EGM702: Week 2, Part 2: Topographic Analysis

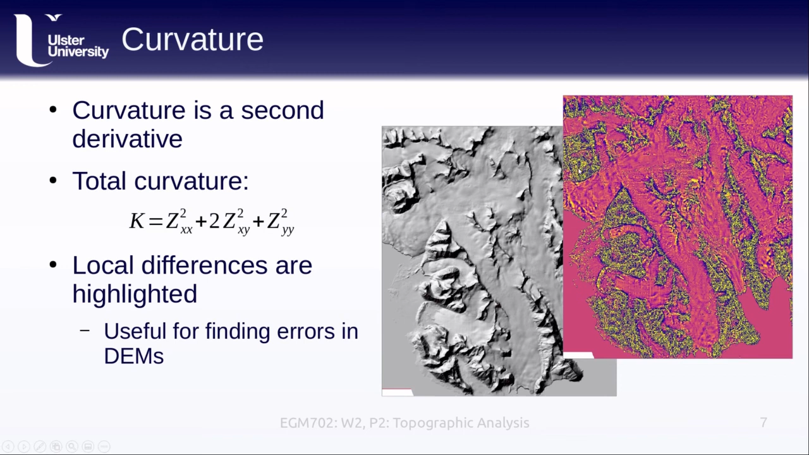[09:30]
ranging from these sort of magenta and purple colors is areas of low curvature and then in areas of high curvature where we see the mountain slopes we see that we have much higher curvature represented by the yellow values here so one thing to keep in mind through all of this is that elevation is a continuous